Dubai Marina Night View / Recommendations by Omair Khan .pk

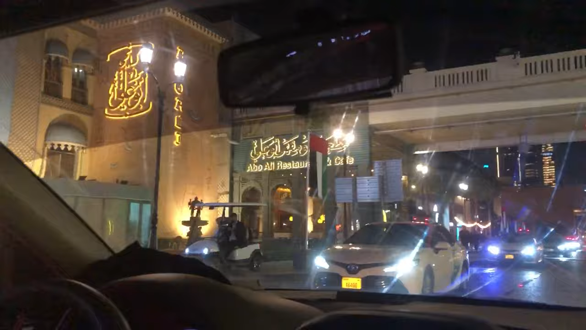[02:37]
ये मरीना वाक है भाई, सही है यार।
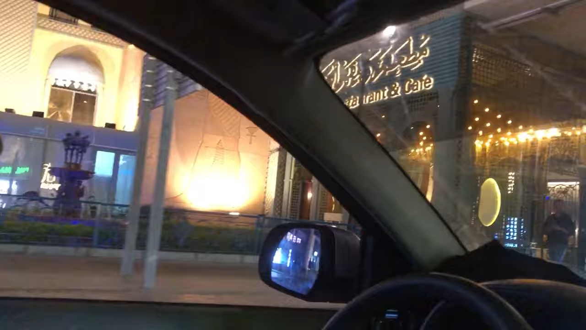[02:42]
खड़ा रो की देख नहीं दिखाना सानू भाई, खड़ा इधर होना मने। पार्किंग बहुत ज्यादा एक्सपेंसिव,
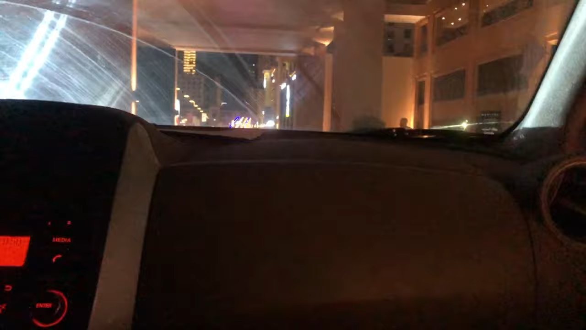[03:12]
ये बाइक के सामने देखें, बहुत ब्यूटीफुल बाइकें इधर खड़ी हैं, देख रहे हैं आप।